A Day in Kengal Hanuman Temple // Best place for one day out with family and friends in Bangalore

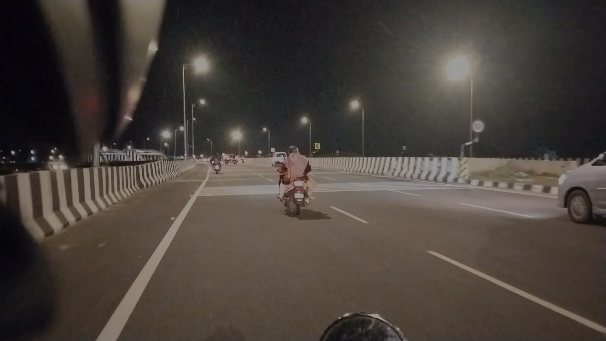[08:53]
ಈಗ ಬ್ಯಾಂಗ್ಳೂರ್ ಆ್ಯಂಡ್ ಮೈಸೂರು ಹೈವೇ ಅಂತೂ ತುಂಬ ಚೆನ್ನಾಗಿದೆ. ಸೊ ನೈಟ್ ರೈಡು ತುಂಬ ತುಂಬ ಎಕ್ಸೈಟಿಂಗ್ ಆಗಿರುತ್ತೆ. ಬಟ್ ಟೋಲ್ಗೇಟ್ ಹತ್ತಿರ ಸ್ವಲ್ಪ ಟ್ರಾಫಿಕ್ ಹೆವಿ ಇರುತ್ತೆ. ಸೊ ಜನ ಜಾಸ್ತಿ ಇರ್ತಾರೆ ವೈಟಿಂಗಲ್ಲಿ. ಬಟ್ ಇಟ್ಸ್ ಓಕೆ, ಐ ಎಂಜಾಯ್ಡ್.